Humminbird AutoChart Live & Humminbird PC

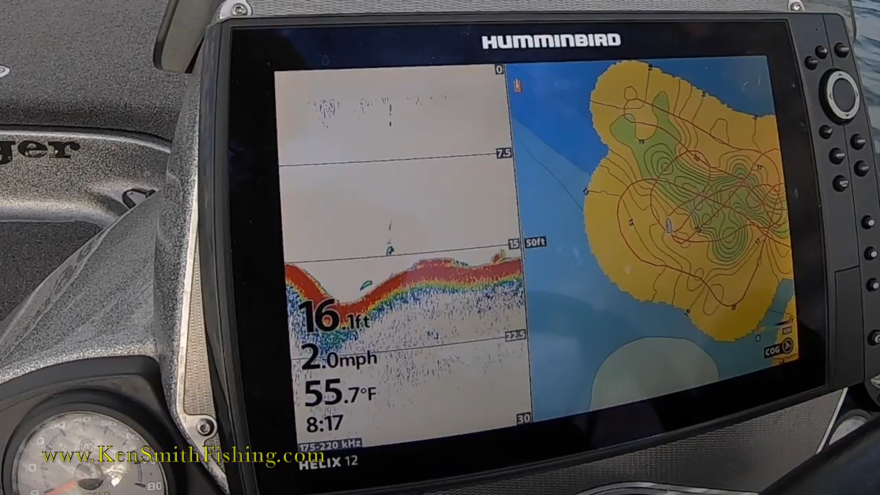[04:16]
On screen: depth 16.1 ft, water 55.7°F, speed 2.0 mph
now I've discovered a creek swing but something's weird I don't quite understand what's
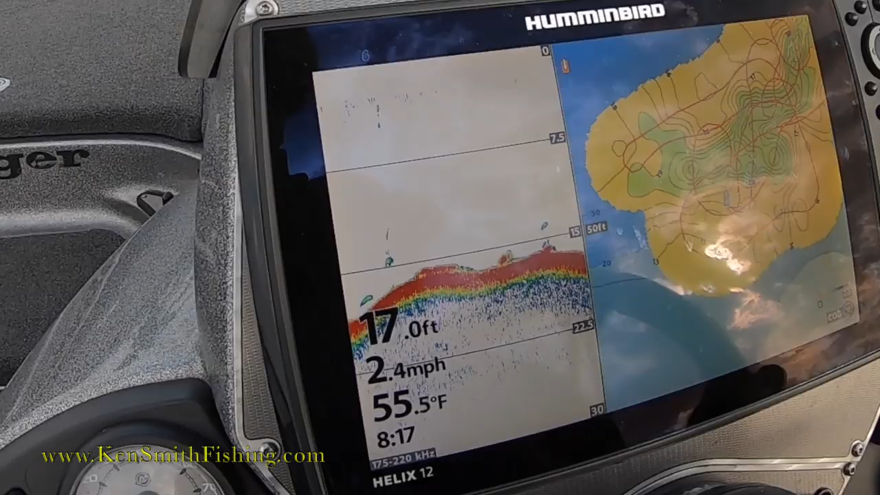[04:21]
On screen: depth 17.0 ft, water 55.5°F, speed 2.4 mph
going on right there so what I'm going to do is I'm going to go around here and I'm going to turn and I'm going to go back
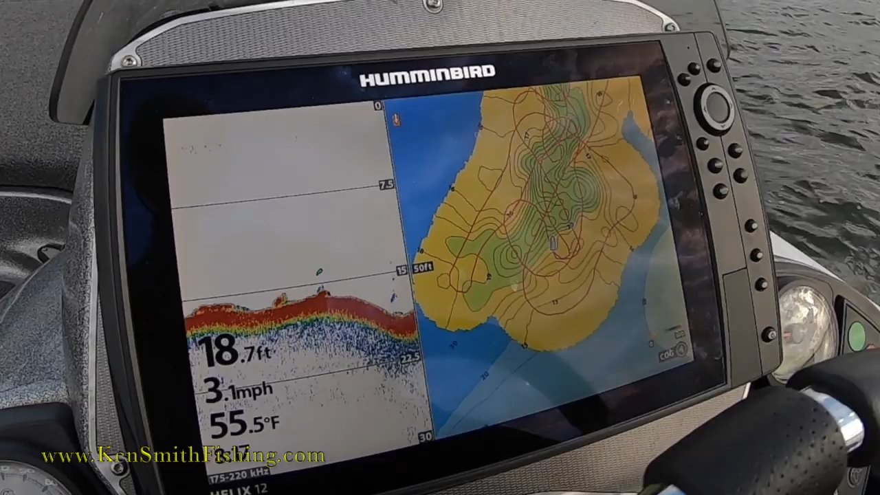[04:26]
On screen: depth 18.7 ft, water 55.5°F, speed 3.1 mph
over that section from a different angle and what you're going to see happen is it's going to change the
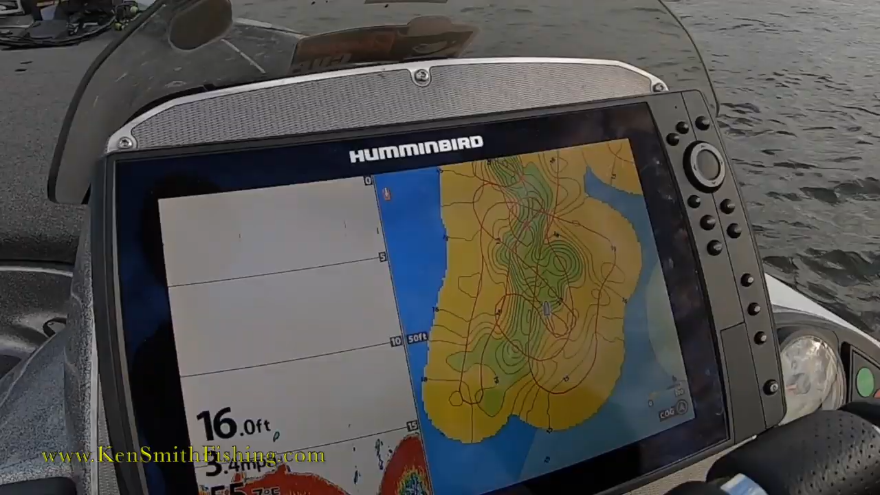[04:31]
On screen: depth 16.0 ft
shape of those lines as I go back through there
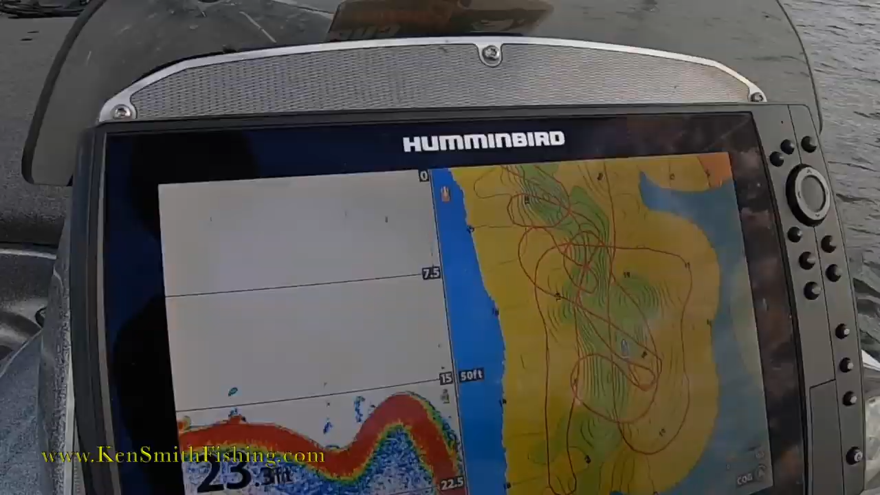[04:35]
unfortunately
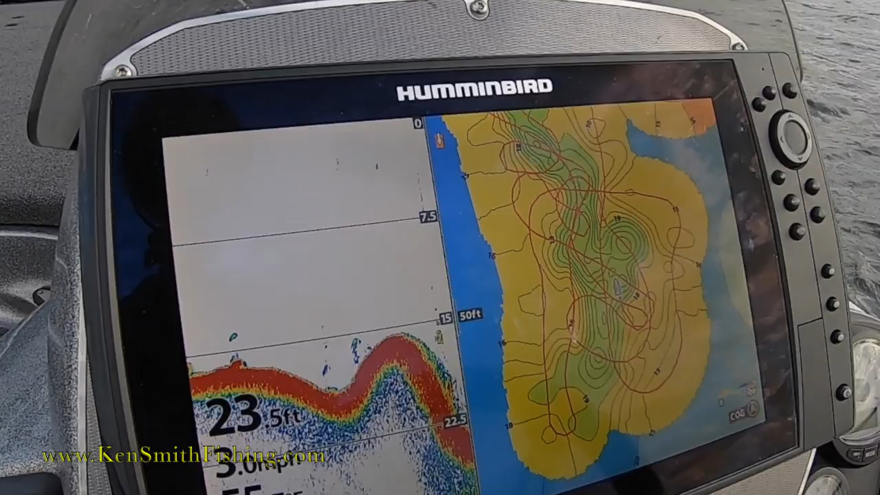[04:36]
On screen: depth 23.5 ft
it's a ton of timber right there where that corner is but
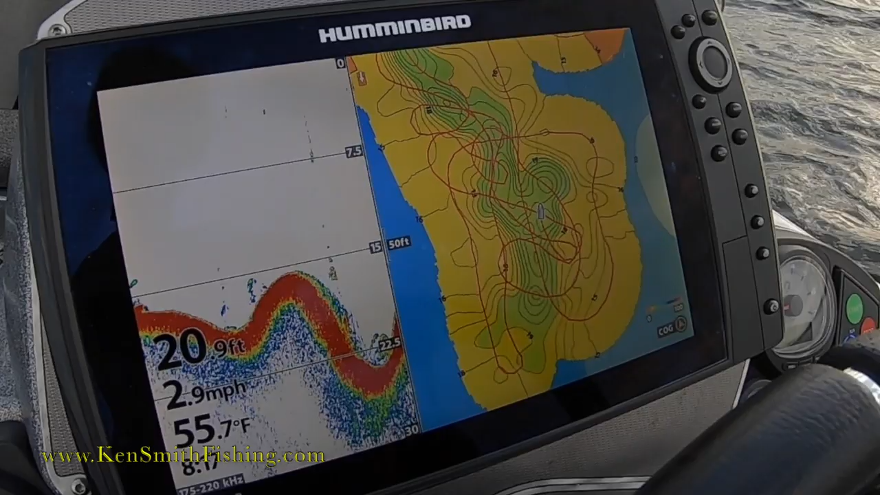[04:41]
On screen: depth 20.9 ft, water 55.7°F, speed 2.9 mph
watch these lines change shape as I go back through there run over stuff as I do it
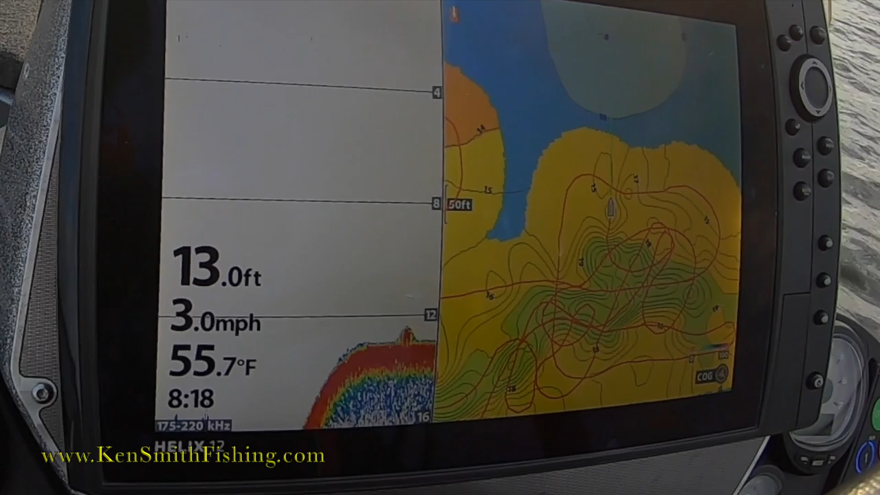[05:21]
On screen: depth 13.0 ft, water 55.7°F, speed 3.0 mph
You can see it move those lines around it and pull that corner back in, and I'm going to run over that section right there and do the same thing.
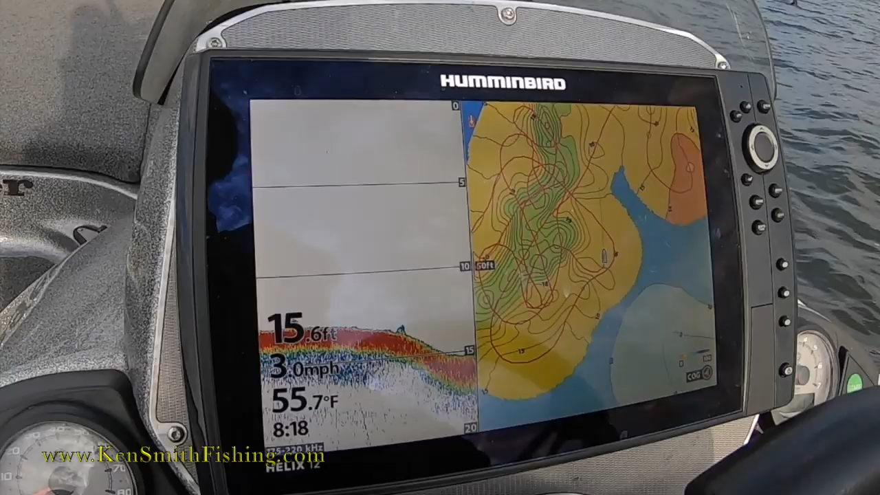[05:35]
On screen: depth 15.6 ft, water 55.7°F, speed 3.0 mph
I'm going to run over that section right there,
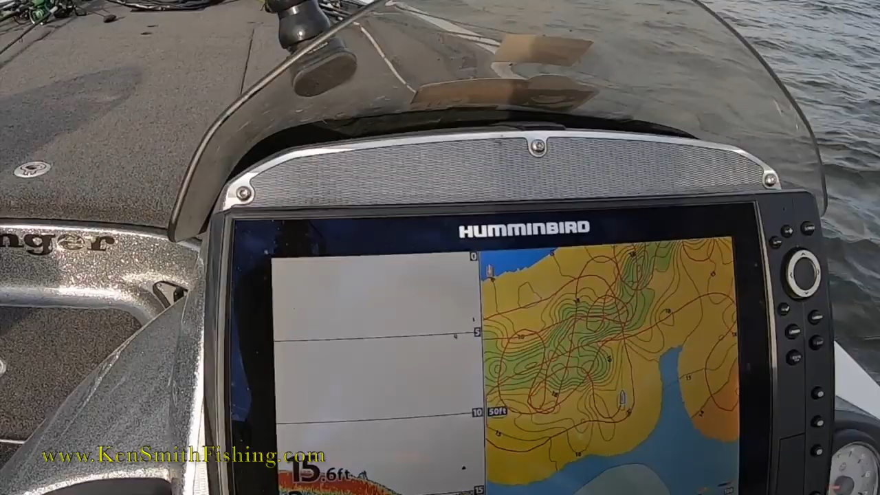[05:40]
and I'm going to run over that section right there.
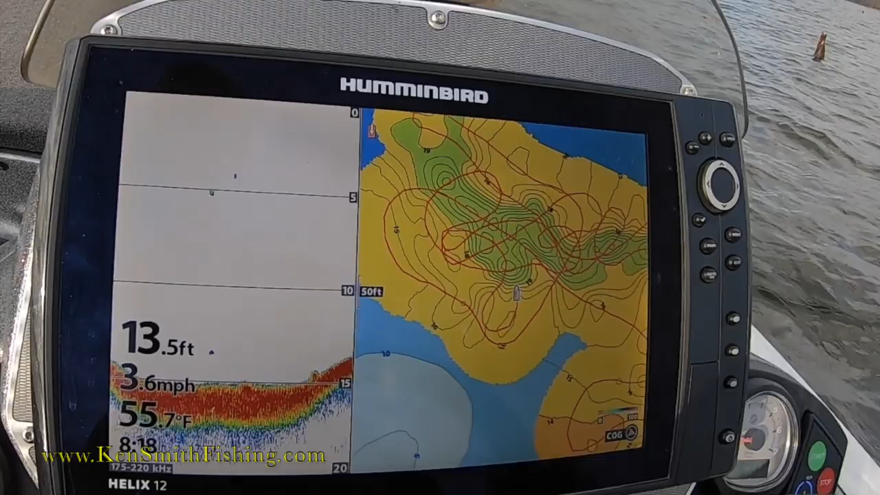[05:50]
On screen: depth 13.5 ft, water 55.7°F, speed 3.6 mph
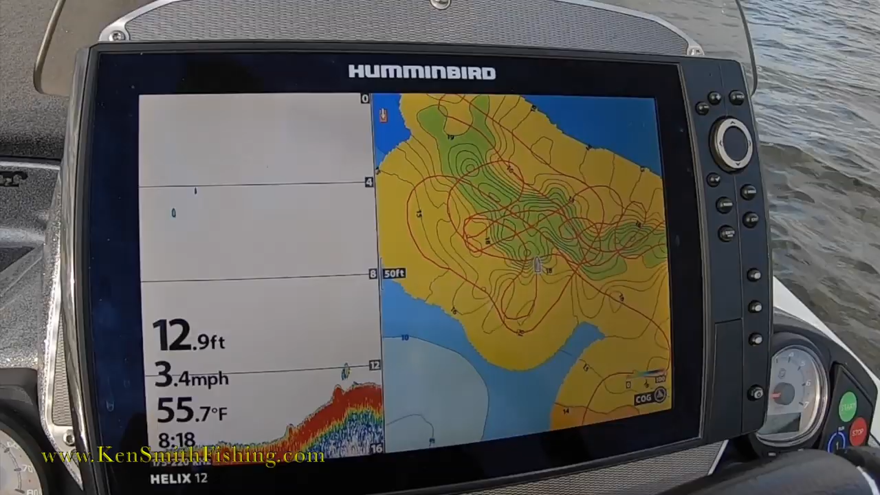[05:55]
On screen: depth 12.9 ft, water 55.7°F, speed 3.4 mph
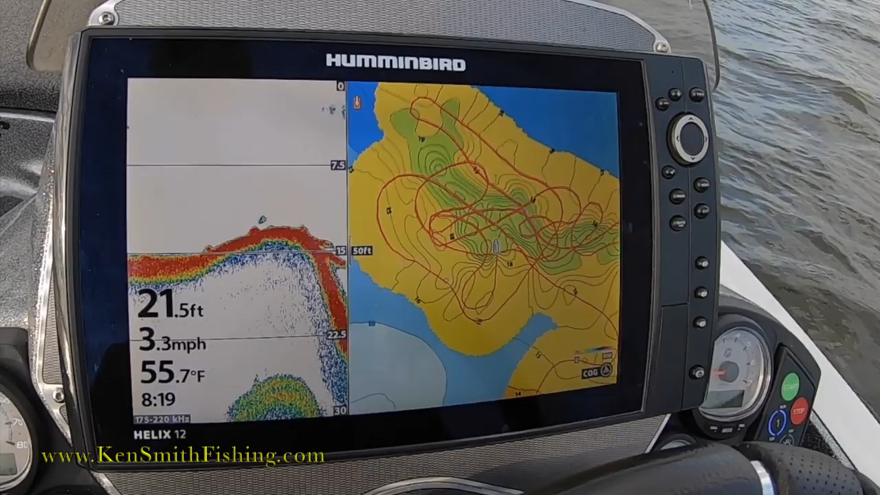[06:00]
On screen: depth 21.5 ft, water 55.7°F, speed 3.3 mph
Now, there's a pretty good little creek swing right there with a little point sticking out beside it, and you can see up here, I haven't mapped it yet, so it doesn't know what's up there.
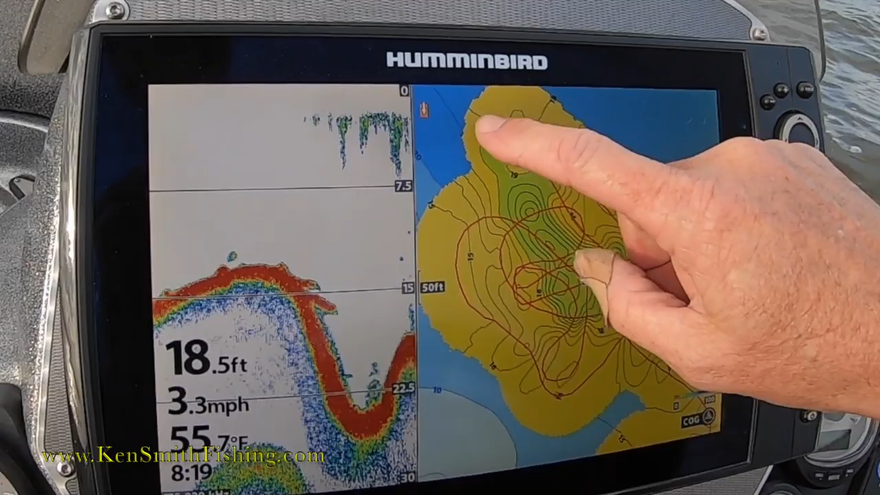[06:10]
On screen: depth 18.5 ft, water 55.7°F, speed 3.3 mph
We'll go up there and we'll just make a swing, and I'll show you where that creek goes, whichever direction it goes up there.
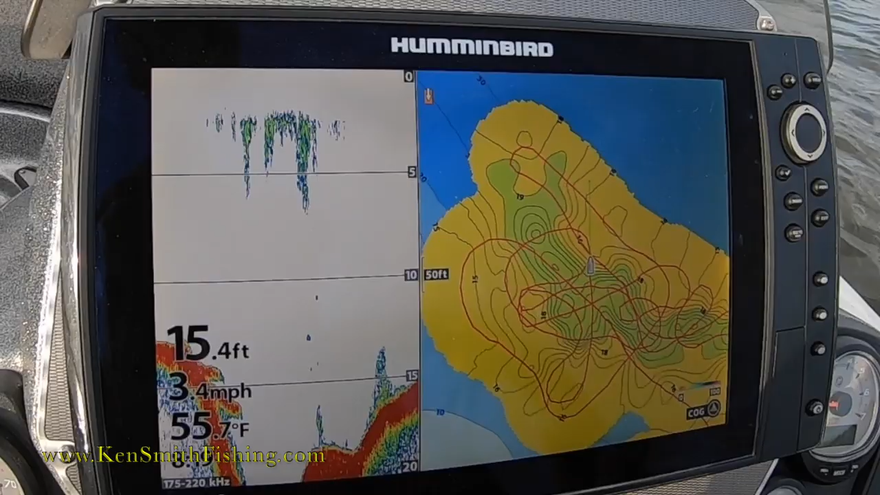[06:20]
On screen: depth 15.4 ft, water 55.7°F, speed 3.4 mph
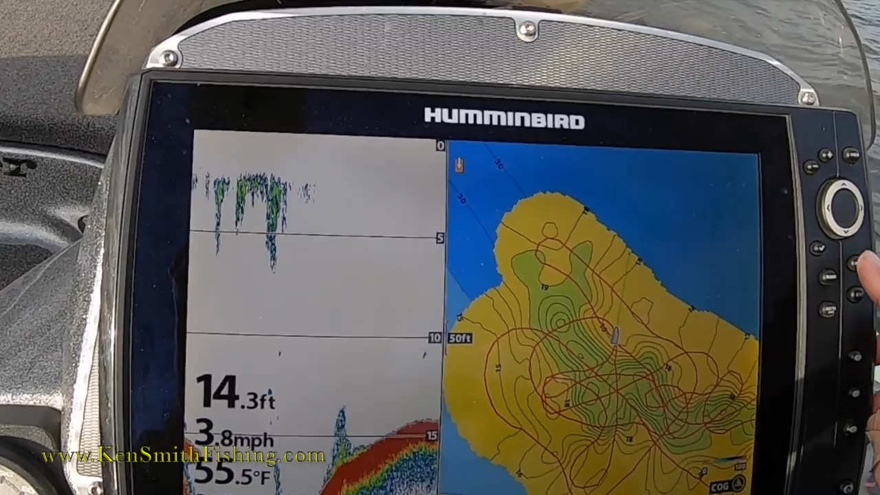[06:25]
On screen: depth 14.3 ft, speed 3.8 mph
One of the things that will help you with this also is if you come in here later and you go menu, menu,
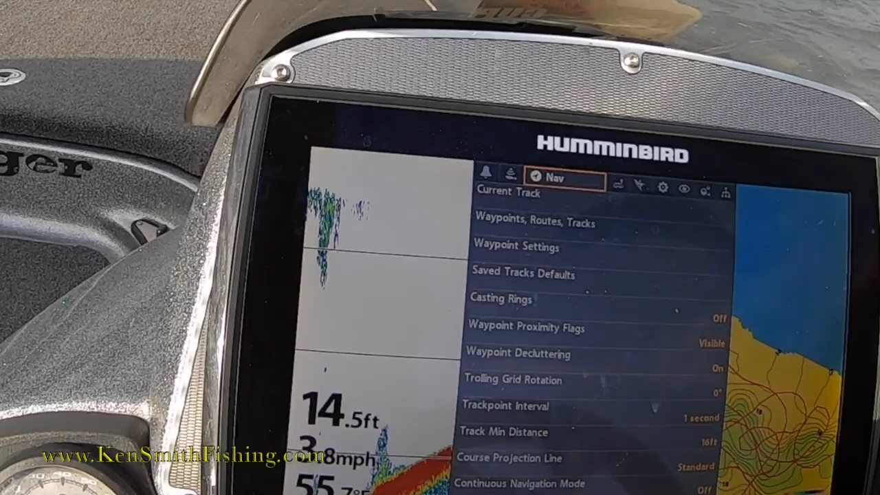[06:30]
On screen: depth 14.5 ft
and you go over to current track, and you say clear that track, yes.